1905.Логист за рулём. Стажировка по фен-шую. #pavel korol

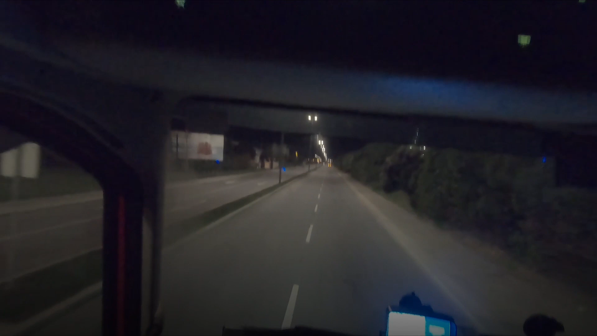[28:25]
Повороты тоже старайся входить так, чтобы пол ровный был.
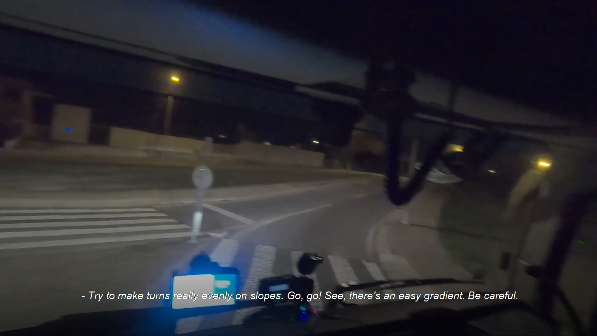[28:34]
Давай, давай. Тут, видишь, у тебя подъемчик. Надо аккуратно, но все равно держать его.
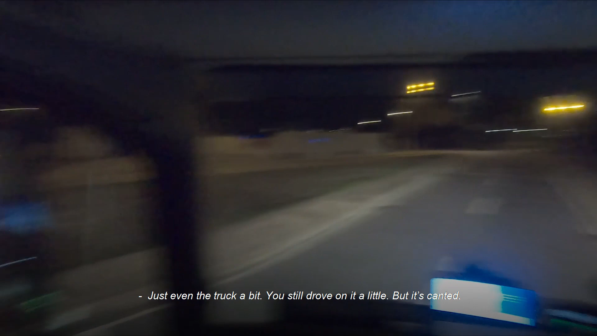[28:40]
Сейчас вперед туда вытяни. Ну, все равно чуть-чуть прошелся. Ну, там он подскошен. Да, он там, наверное, так и сделан. Да, когда сюда ехали, один раз бортики цепанул. Долго переживал за это.
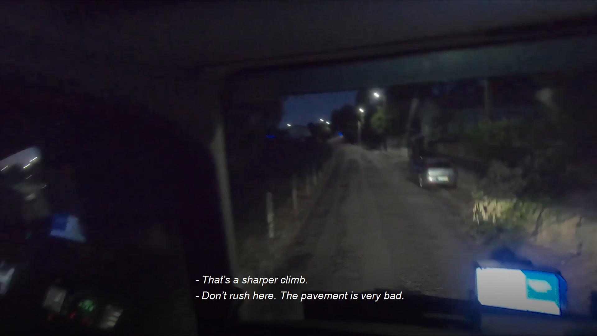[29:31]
Потому что здесь покрытие дороги еще плохое. Оно такое? Да. Ну, плюс... как мячик?
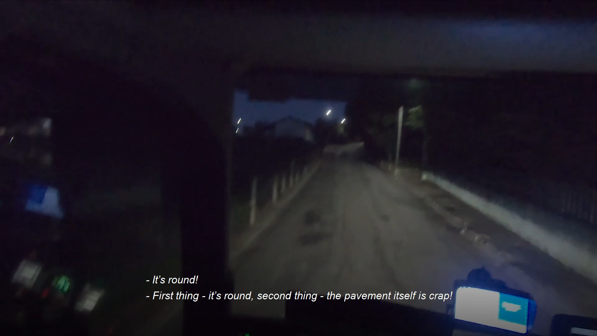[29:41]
Ну, оно, во-первых, как мячик, а во-вторых, асфальтное покрытие самое такое. Да.